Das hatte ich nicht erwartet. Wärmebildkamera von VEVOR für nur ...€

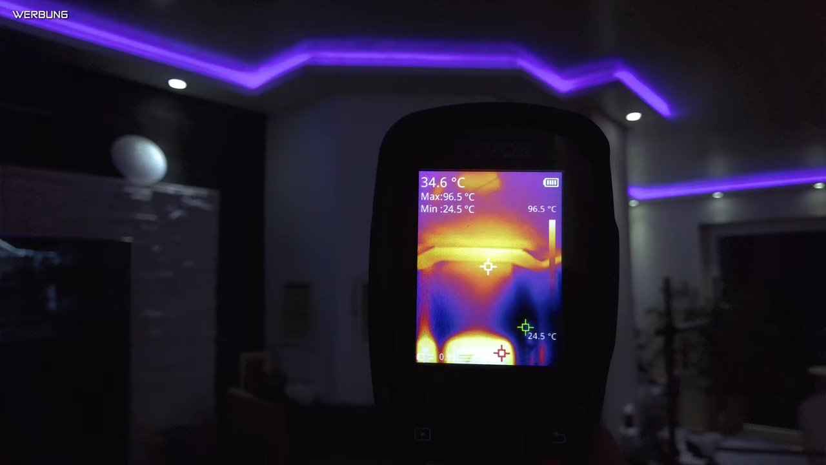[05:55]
On screen: spot 34.6°C, max 96.5°C, min 24.5°C, scale top 96.5°C
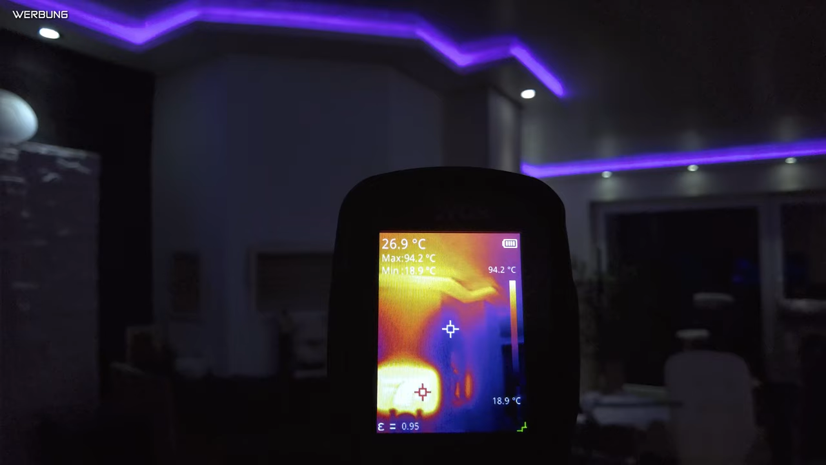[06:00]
On screen: spot 26.9°C, max 94.2°C, min 18.9°C, scale top 94.2°C, scale bottom 18.9°C
Na gut, also ich sage mal die Differenz, Raumtemperatur 20 Grad und oben haben wir 30 Grad.
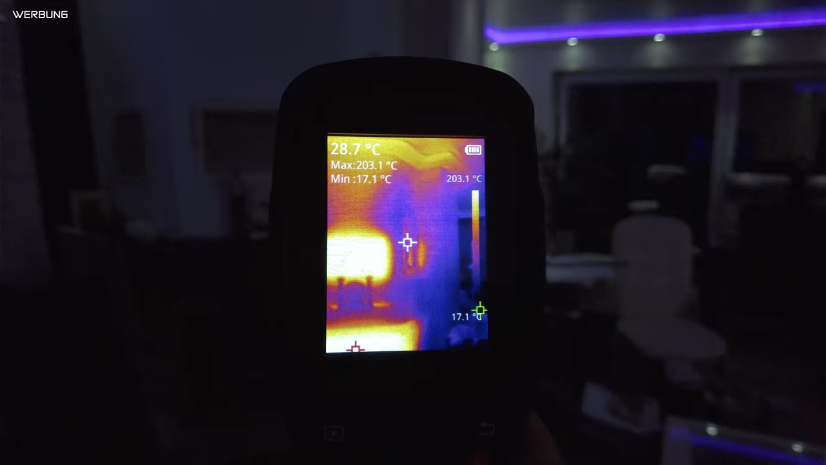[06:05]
On screen: spot 28.7°C, max 203.1°C, min 17.1°C, scale top 203.1°C
Also das ist ein 10 Grad Unterschied, weil die warme Luft ja bekanntlich nach oben steigt.
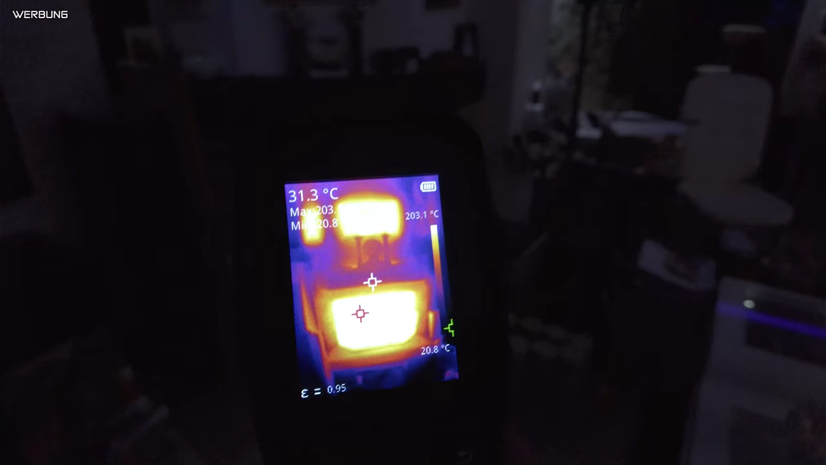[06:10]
On screen: spot 31.3°C, scale top 203.1°C, scale bottom 20.8°C
Gehen wir nochmal wieder ein bisschen nach unten zur Kaminscheibe.
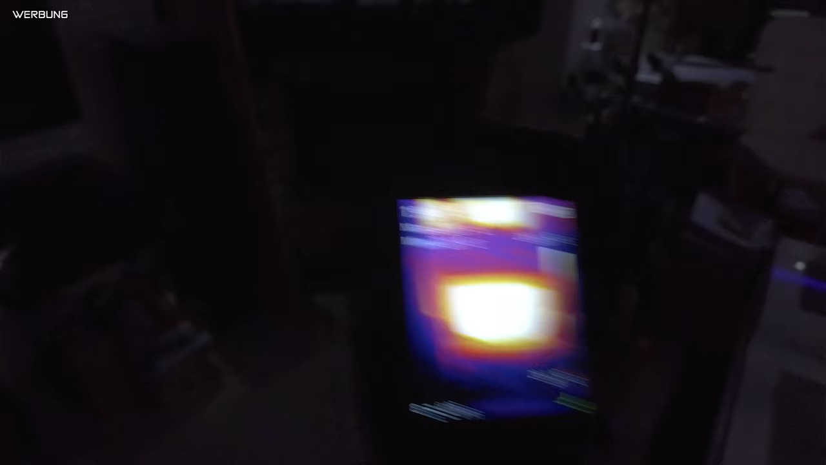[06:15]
Immer noch 200 Grad, obwohl der Kamin kaum noch glimmt, wie man sieht.
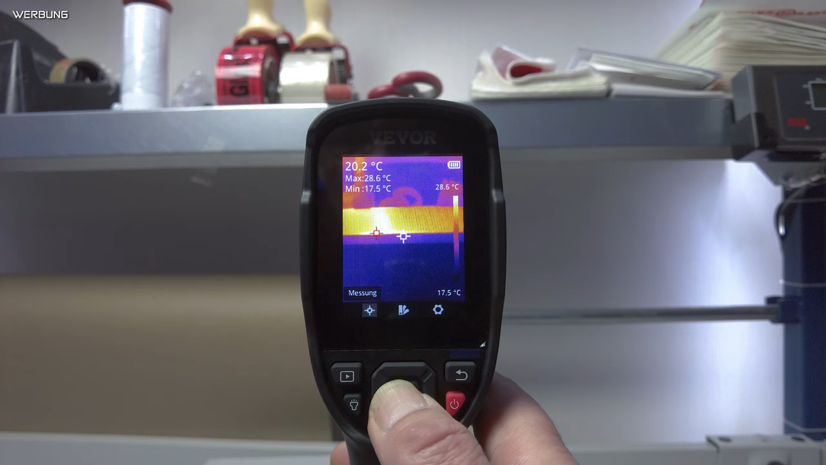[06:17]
On screen: spot 20.2°C, max 28.6°C, min 17.5°C, scale top 28.6°C, scale bottom 17.5°C
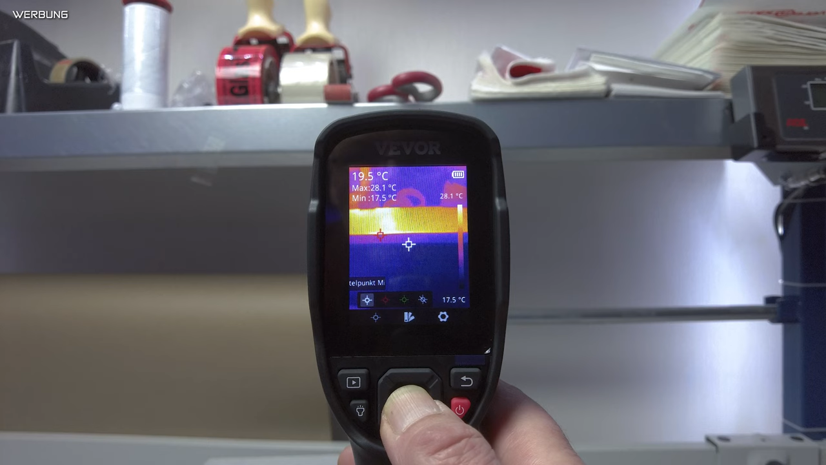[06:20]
On screen: spot 19.5°C, max 28.1°C, min 17.5°C, scale top 28.1°C, scale bottom 17.5°C
Ja, und jetzt schauen wir uns mal die einzelnen Einstellungen an.
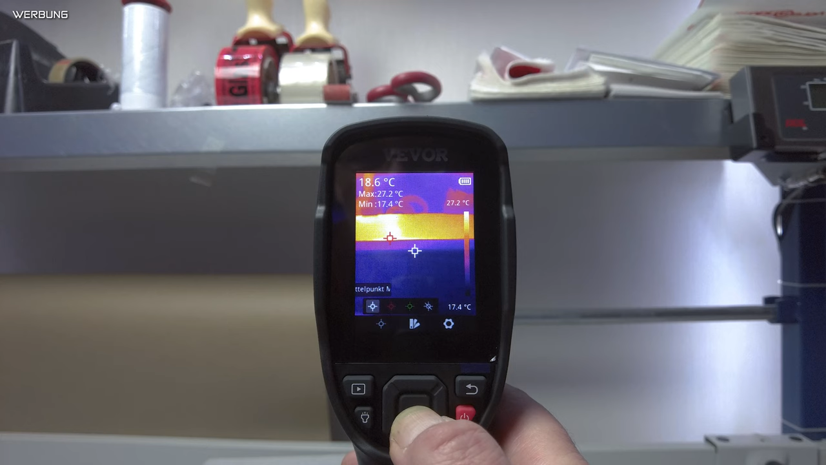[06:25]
On screen: spot 18.6°C, max 27.2°C, min 17.4°C, scale top 27.2°C, scale bottom 17.4°C
Wir haben hier die Möglichkeit, unsere Fadenkreuze ein- und auszuschalten. Ich kann also hier links den weißen Punkt aktivieren und deaktivieren. Das gleiche kann ich mit dem roten Punkt machen und auch mit dem grünen Punkt. Also einmal draufdrücken, dann ist er weg.
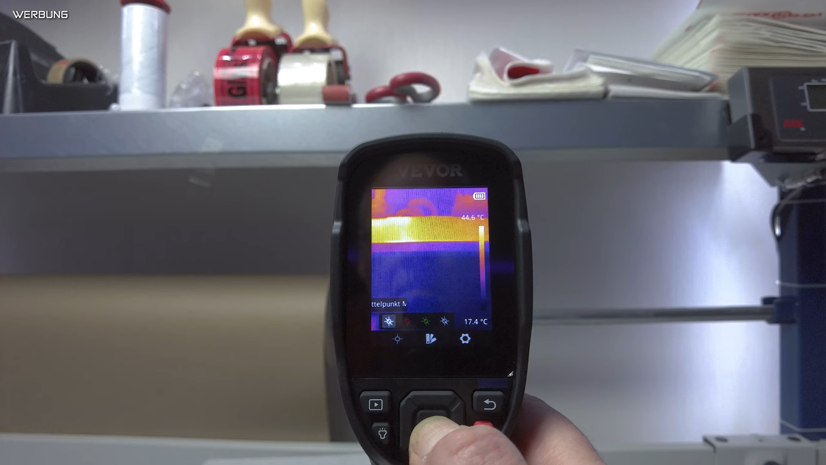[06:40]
On screen: scale bottom 17.4°C
Und man sieht dann in diesen Symbolen, dass der durchgestrichen wird. Und ganz rechts haben wir nochmal so ein Symbol. Schließen nennt sich das.
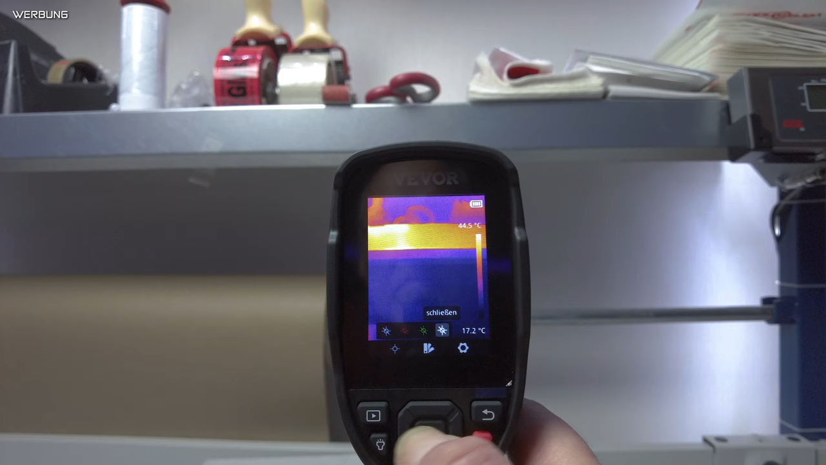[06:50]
Damit sind dann gleichzeitig sämtliche Fadenkreuze verschwunden.
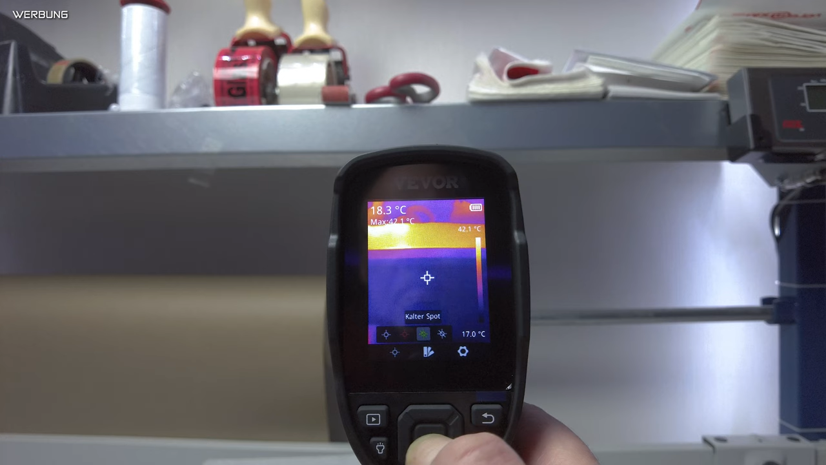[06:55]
On screen: max 42.1°C, scale top 42.1°C
Also man kann sich das Gerät so einstellen, wie man es haben möchte.
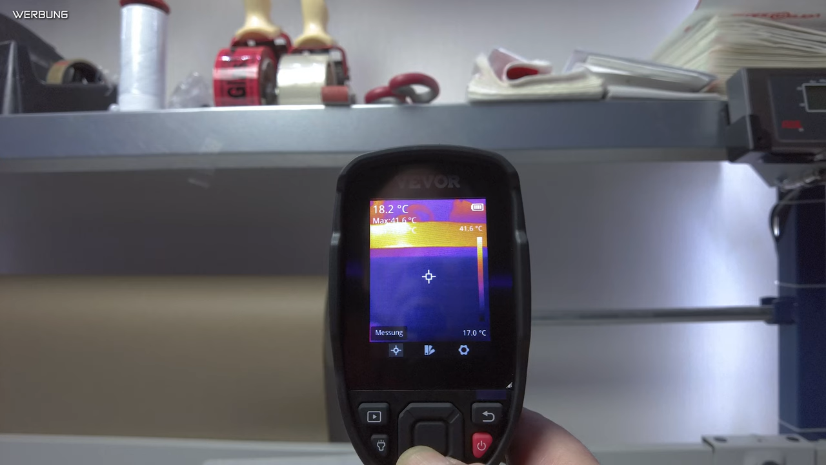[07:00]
On screen: spot 18.2°C, max 41.6°C, scale top 41.6°C, scale bottom 17.0°C
Wer sagt, ich möchte nur wissen, was jetzt gerade der Mittelpunkt für eine Temperatur hat auf meinem Bild. Dann lässt man einfach das weiße
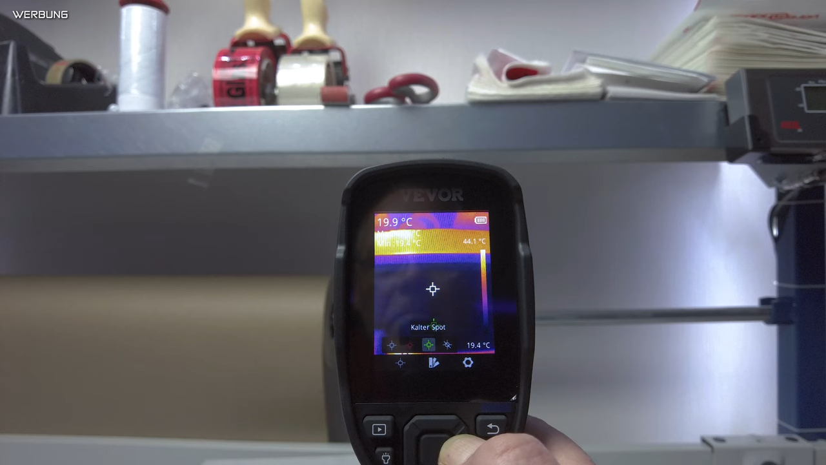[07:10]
On screen: spot 19.9°C
Fadenkreuz aktiviert und schaltet den Rest aus.
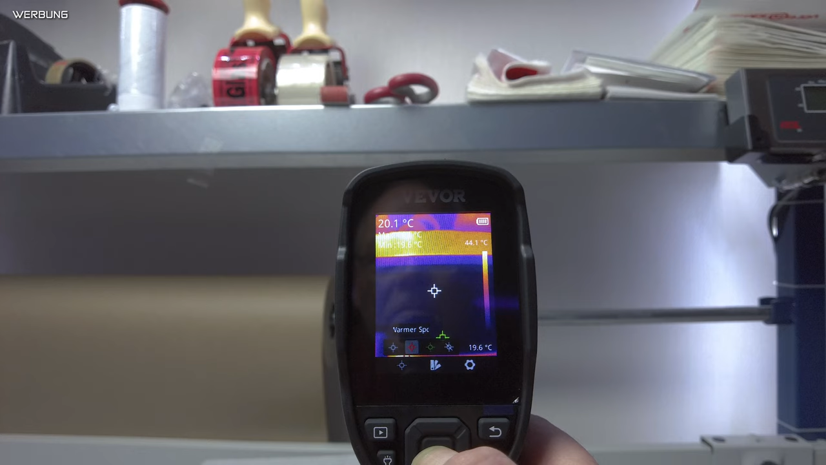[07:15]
On screen: spot 20.1°C, scale top 44.1°C, scale bottom 19.6°C
Man kann sich das eben so einstellen, wie man möchte.
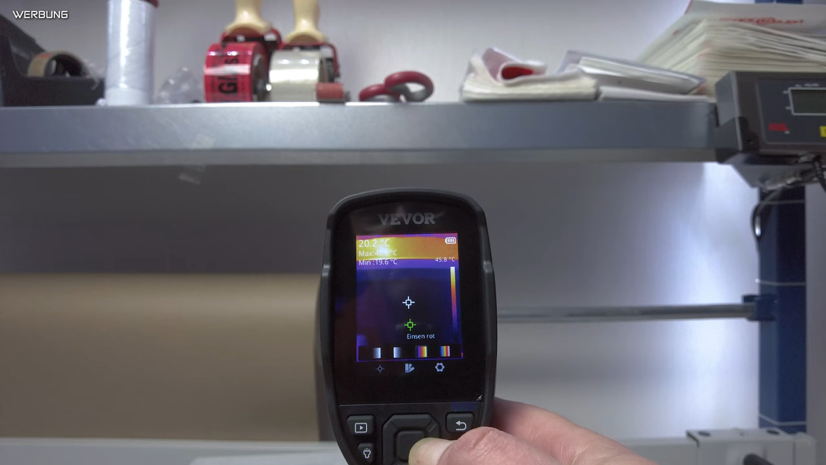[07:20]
On screen: min 19.6°C, scale top 45.8°C
Eine weitere Einstellmöglichkeit befindet sich hier unter Paletteneinstellungen.
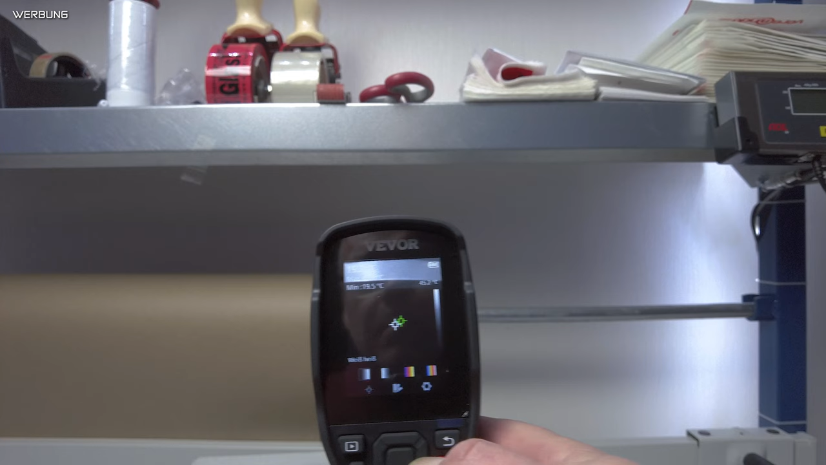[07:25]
Dort kann ich jetzt wählen, wie ich meine Wärmebildkamera haben möchte.
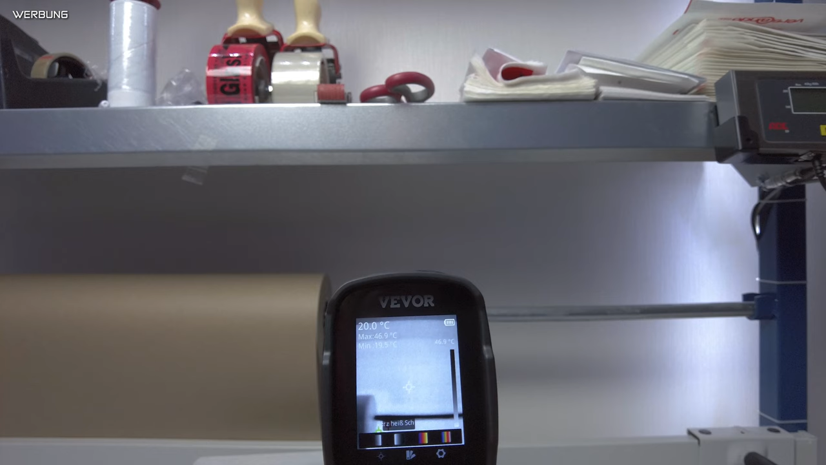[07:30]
On screen: spot 20.0°C, max 46.9°C
Also zum Beispiel heiß wird ganz weiß oder heiß wird schwarz oder Regenbogenfarben oder eben die Standardeinstellung,
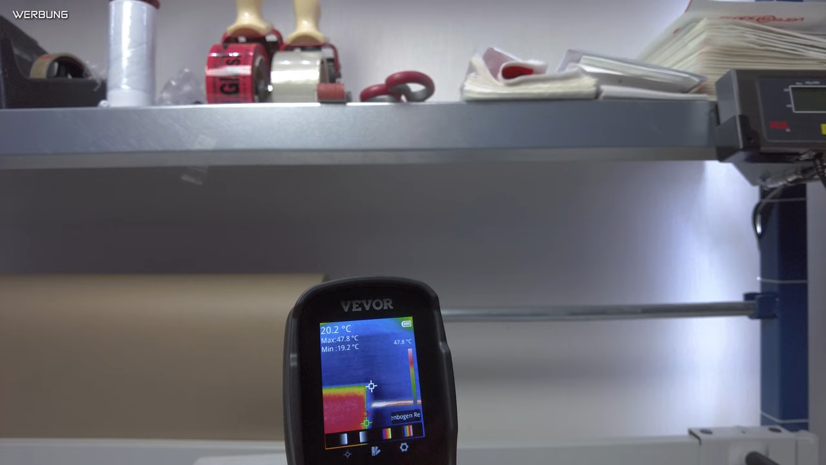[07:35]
On screen: spot 20.2°C, max 47.8°C, min 19.2°C, scale top 47.8°C
wie wir sie gerade schon gesehen haben.